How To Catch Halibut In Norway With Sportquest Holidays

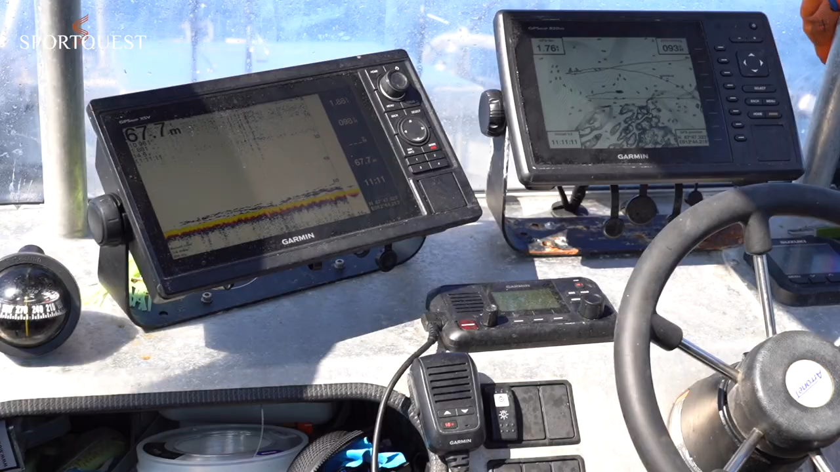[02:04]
On screen: depth 67.7 m
We're fishing in 67 metres in water today and we're going to start to drift up to about 50.